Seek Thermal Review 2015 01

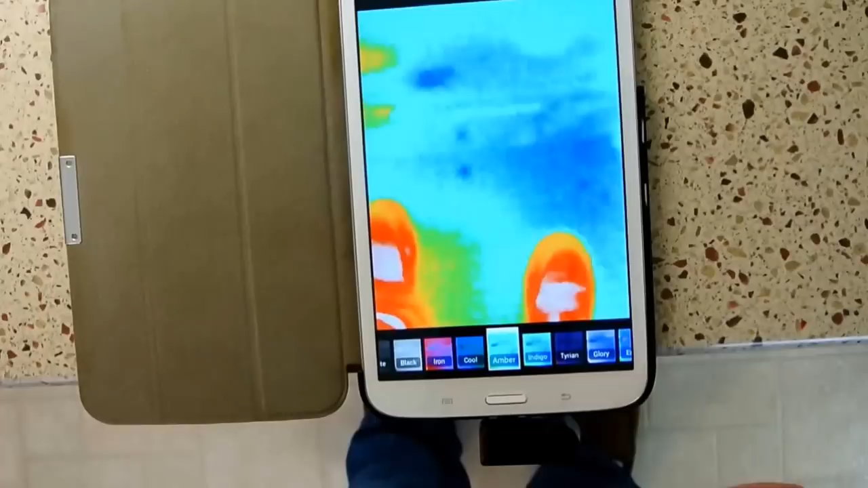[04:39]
amber, indigo, and I'm going to say Tyrion.
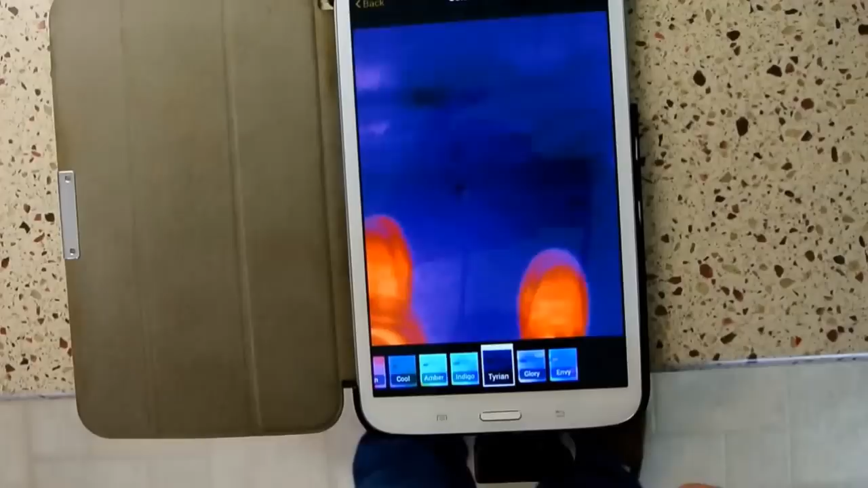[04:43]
It might be Tyrion. I think this is the standard, by the way.
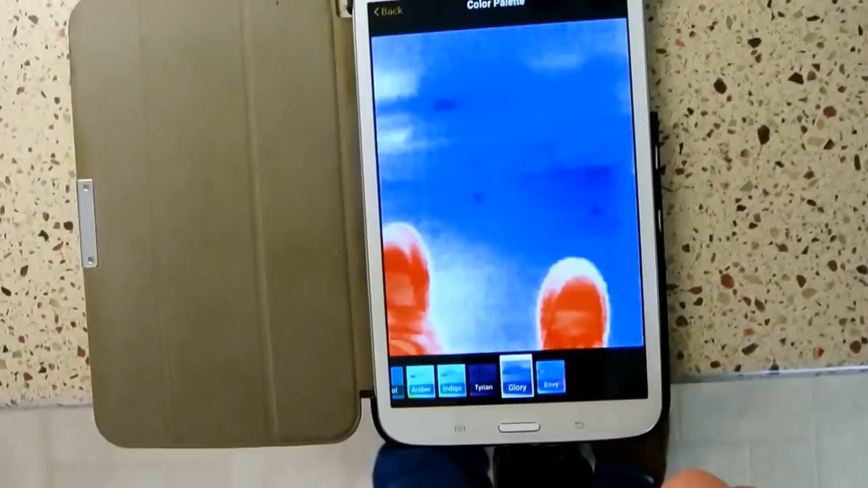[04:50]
Glory, which is red, white, and blue. Go USA, right? And lastly, Envy, where green is hot.
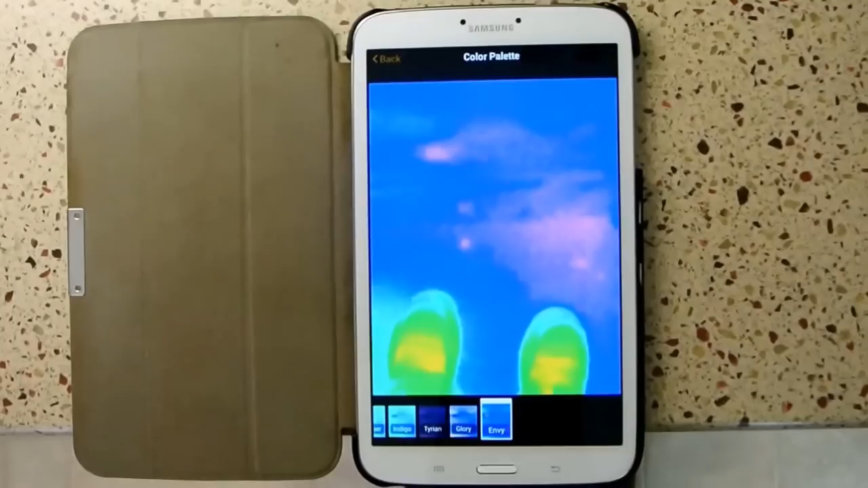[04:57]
Okay, it looks like you wanted to swipe the screen there.
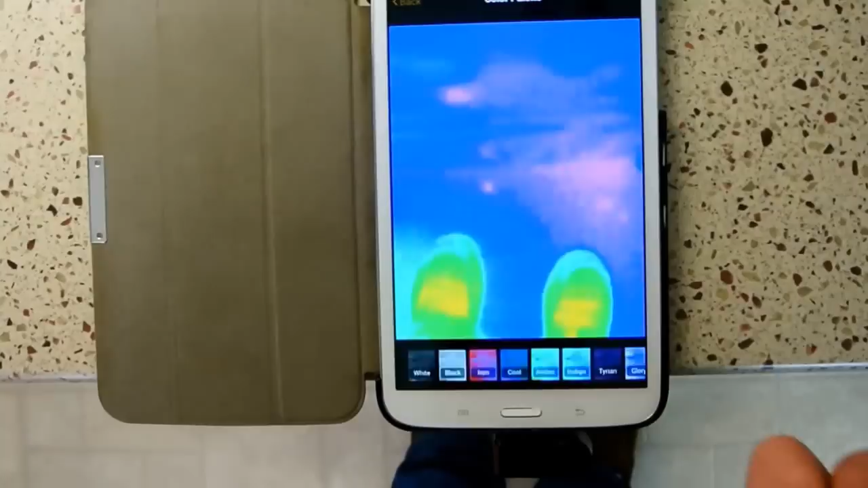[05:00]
So, we're going to go back, actually, we'll go back to what I believe is a default.
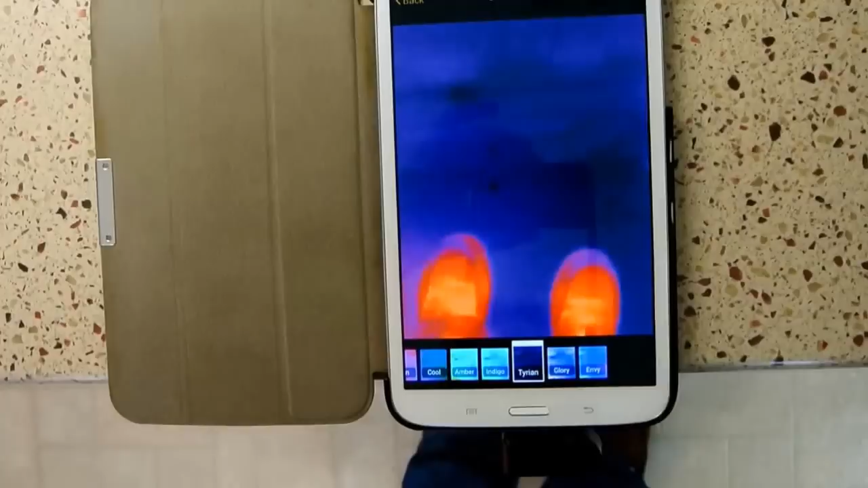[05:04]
Default, and we're going to save that.
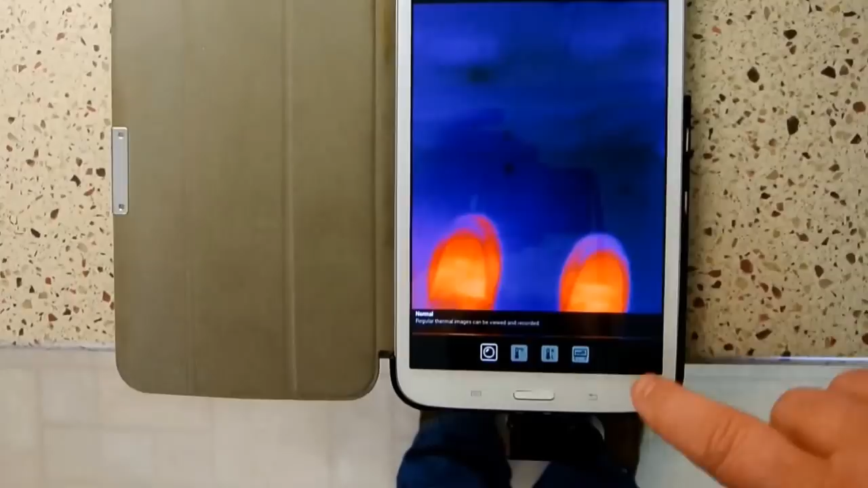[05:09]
Okay, now, a couple of other options that we have on this camera are,
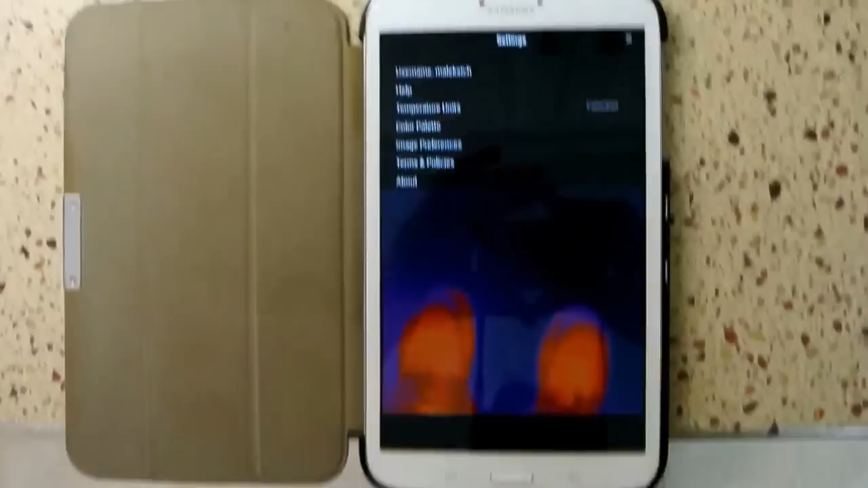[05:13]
we have image preferences. Aspect ratio gives you a choice.
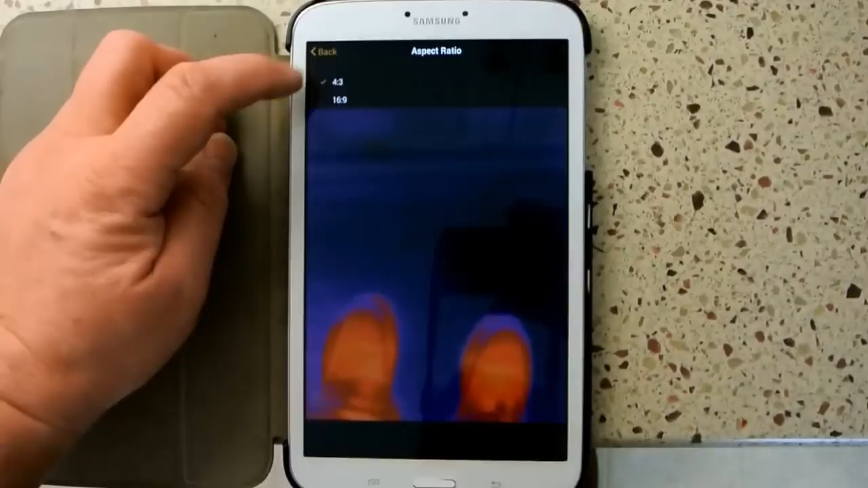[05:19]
It gives you 4.3 or 16.9.
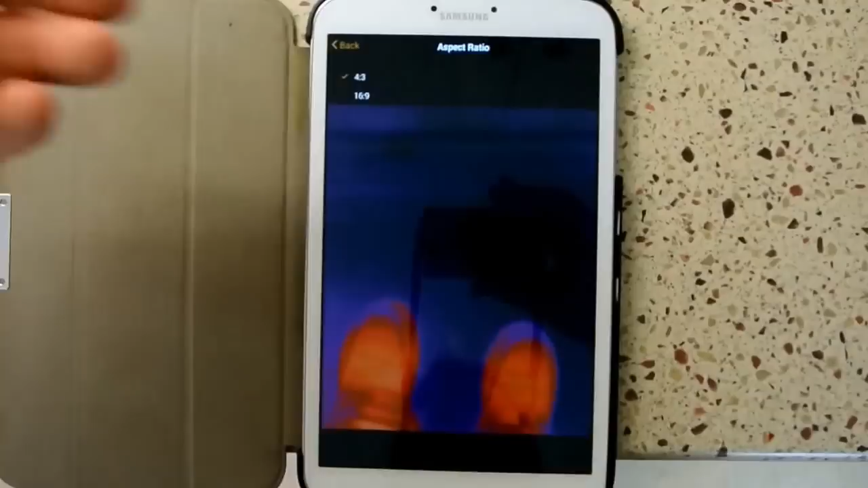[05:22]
Looking at the math with the sensor array, this 206 by 156 sensor
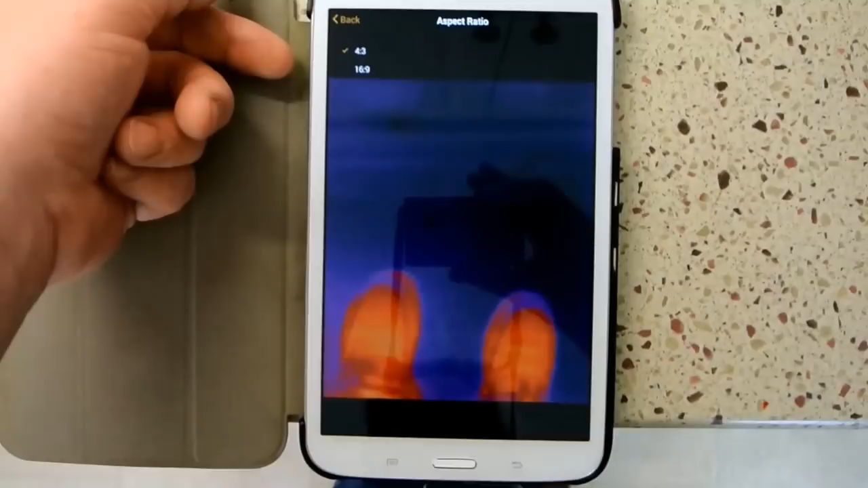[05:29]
is actually pretty close to a 4 to 3 ratio.
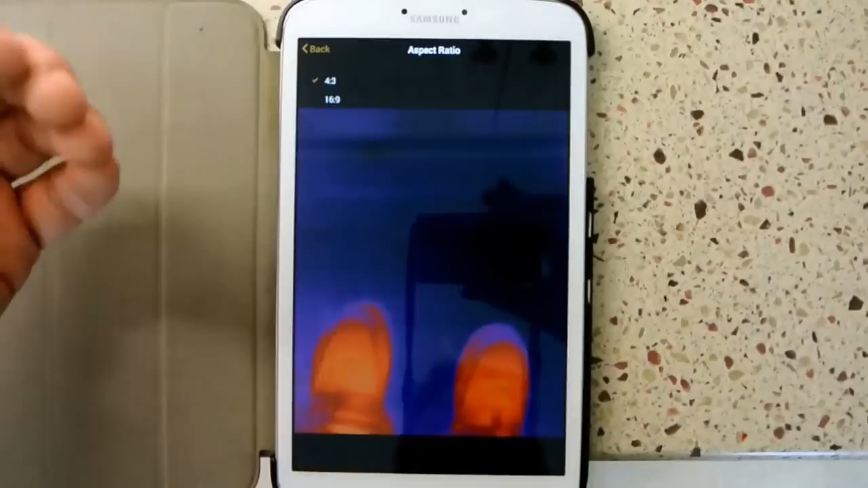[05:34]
So, in my thoughts, and this may be wrong, but I'm thinking if you go with a 16 by 9,
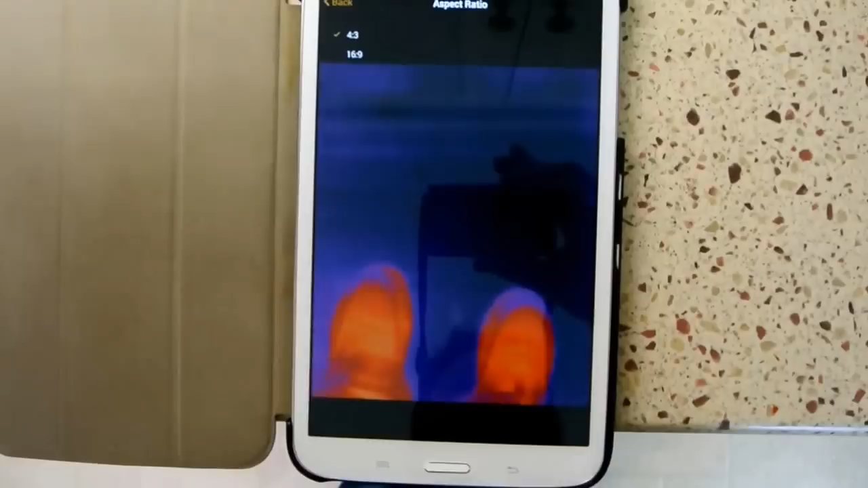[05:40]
you're actually not going to be using the full sensor array, or it's going to have to extrapolate in a less than fairly square method.
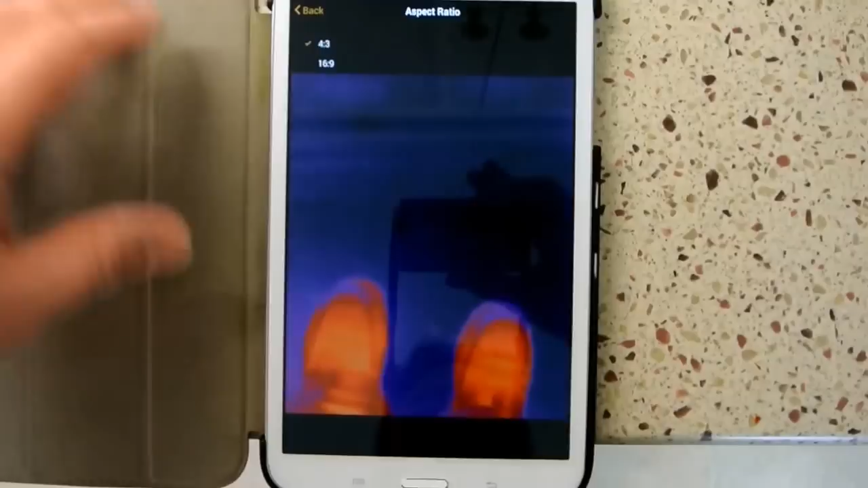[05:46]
So, I'm thinking that the 16 by 9 may not be that usable of a ratio.